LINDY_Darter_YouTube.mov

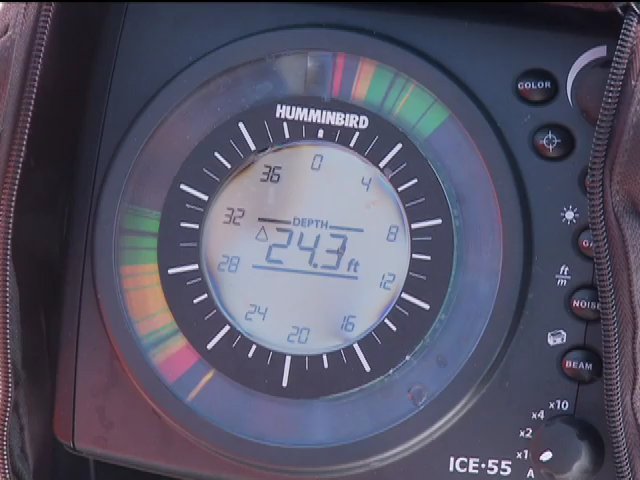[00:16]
On screen: depth 24.3 ft
Oh, here he comes. Here he comes. There he is. There he is. Got him.